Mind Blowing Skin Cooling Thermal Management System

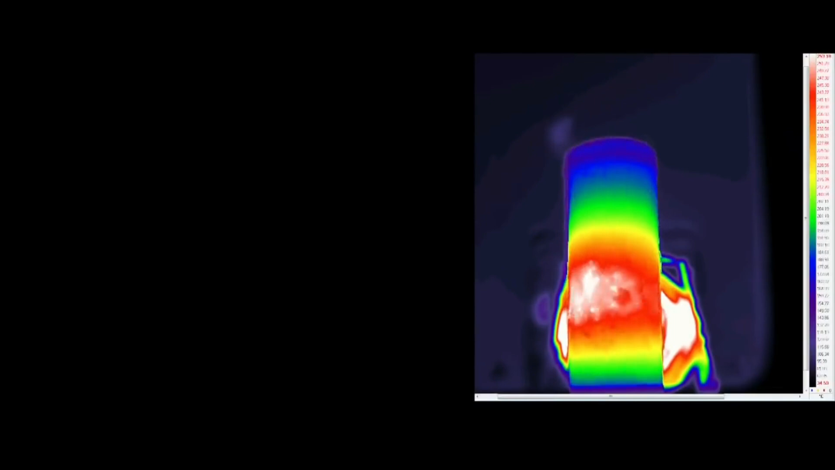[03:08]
The battery starts to swell as the venting system gets overwhelmed with more and more of the electrolyte turning into gas. If left unchecked, the pressure buildup within the battery cell will cause the separator to crack, which in turn allows the anode and cathode materials to come into direct contact. This combination creates a highly energetic chemical reaction,
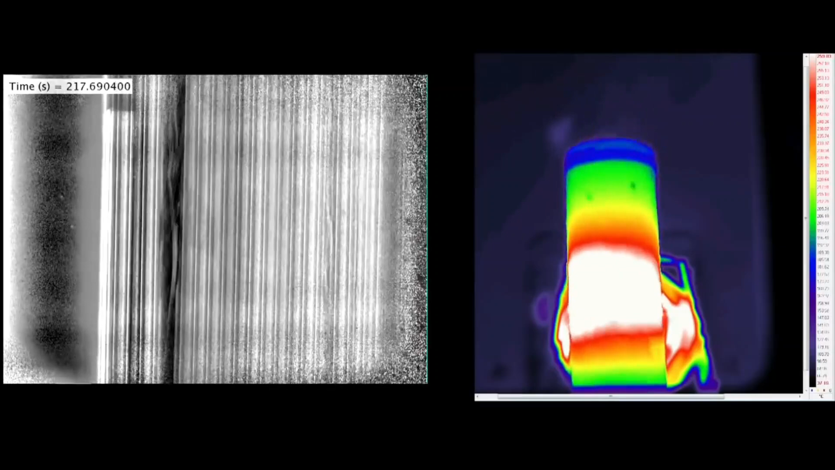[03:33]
which when combined with the already flammable electrolyte leads to an uncontrollable cascading battery fire situation.